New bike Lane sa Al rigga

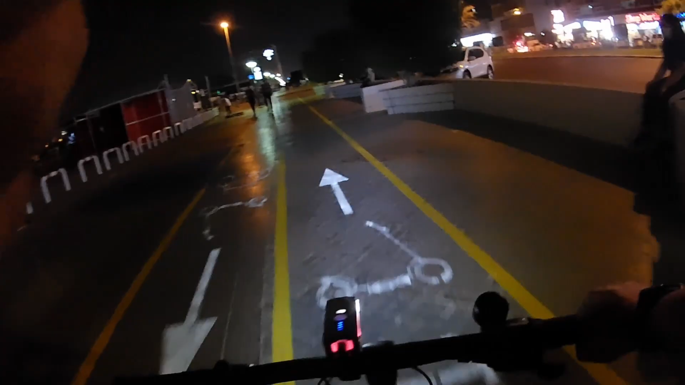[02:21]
Ah, masalap dito Friday Nang medyo maliwanag pa
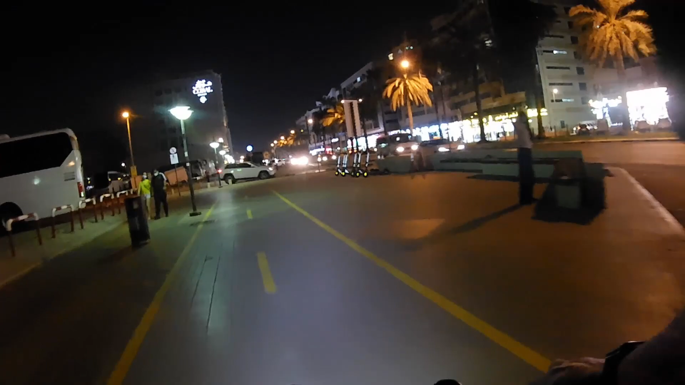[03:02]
O, yun pa, dami o Pwede ha